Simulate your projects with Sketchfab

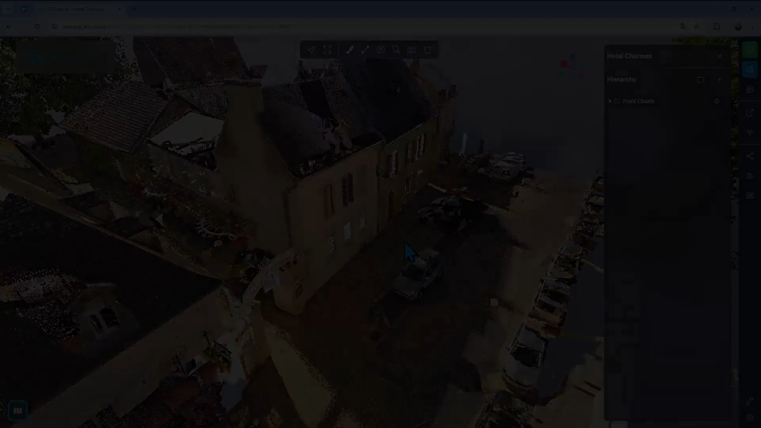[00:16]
Here you can see I'm in this project and what I want to do is to simulate the
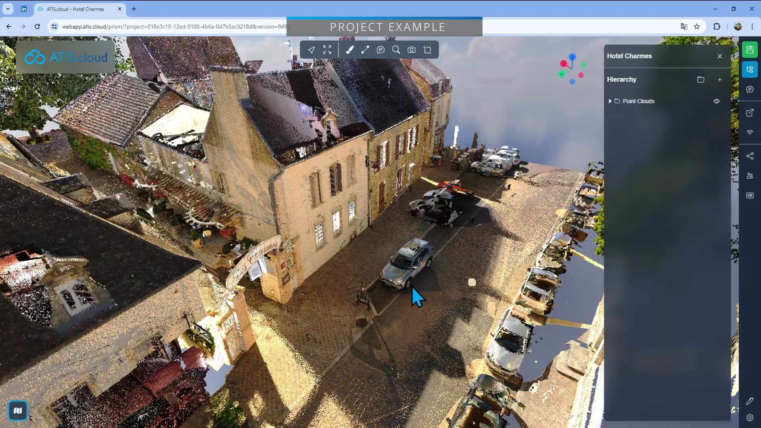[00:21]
fact that I'm going to add a bus stop right here.
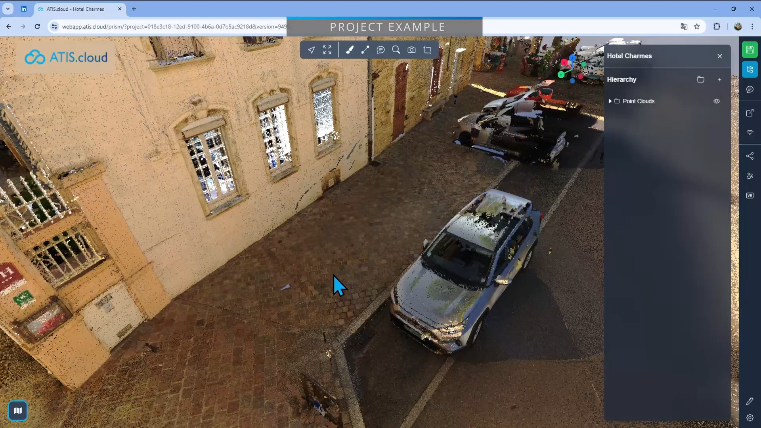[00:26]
I want to make sure that adding a bus stop will leave enough space behind and in the front to leave a wheelchair
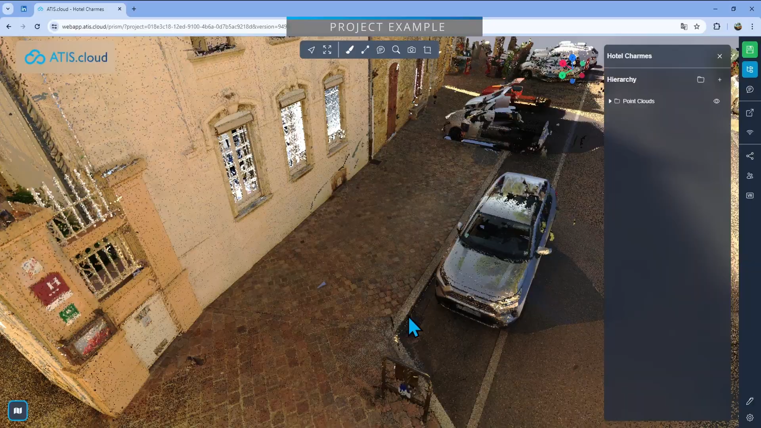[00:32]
passing by and also want to make sure that a bus can actually stop in this place. So what I'll do is first I'll use clipping boxes to clip the cars here and here out and then I'll use Sketchfab to integrate the bus,
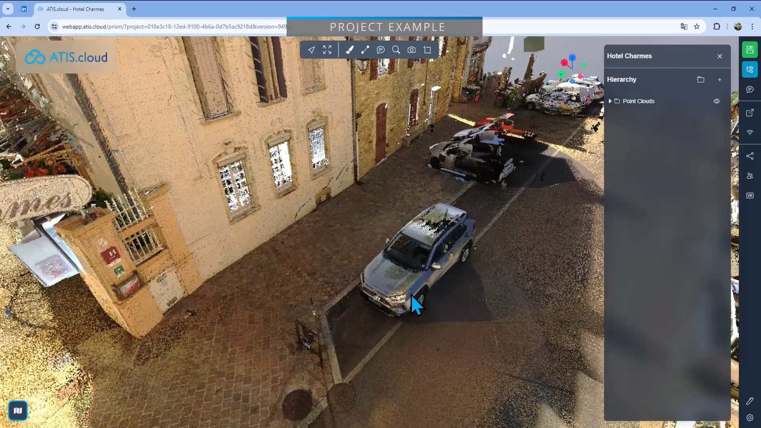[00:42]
the wheelchair and the bus stop in itself. So I'll catch you in just a few seconds when I have put down my clipping boxes before going into Sketchfab.
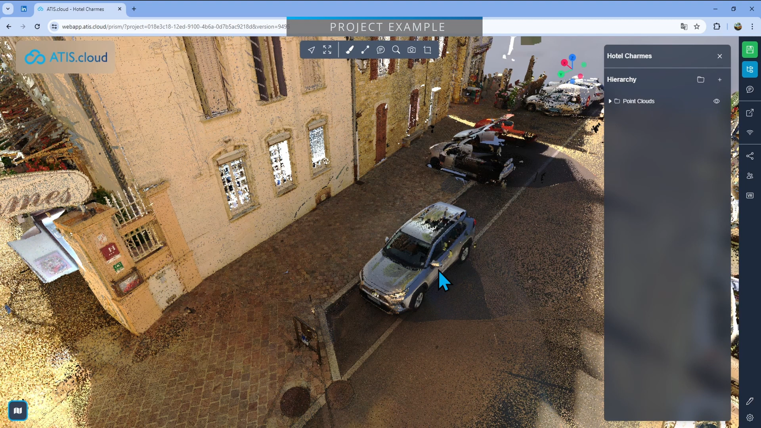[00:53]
I have now added my clipping boxes right here you can see the list of
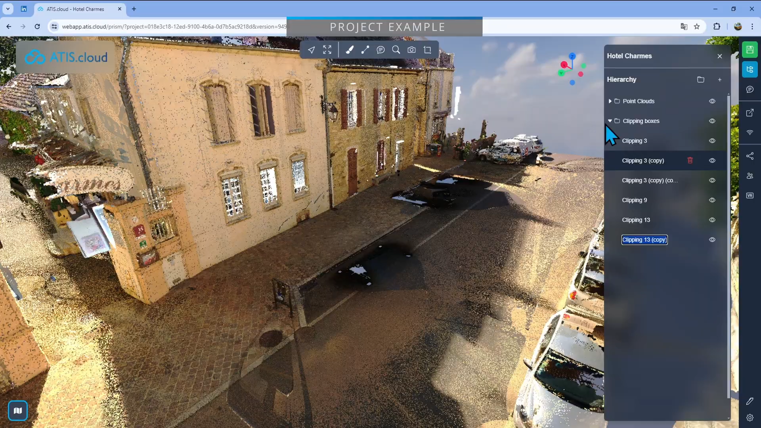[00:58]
all of them so I could hide all the cars and everything that was just floating around.